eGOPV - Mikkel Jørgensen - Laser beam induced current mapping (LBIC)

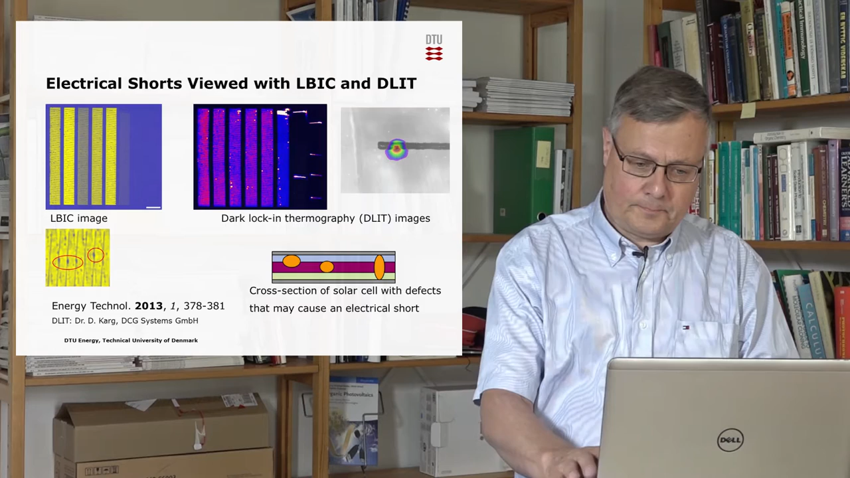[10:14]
where you have smaller dark spots in the ELBIC that indicates that here we have impurities that cause this. We can also use the ELBIC technique to show how, for instance, organic solar cells are flexible.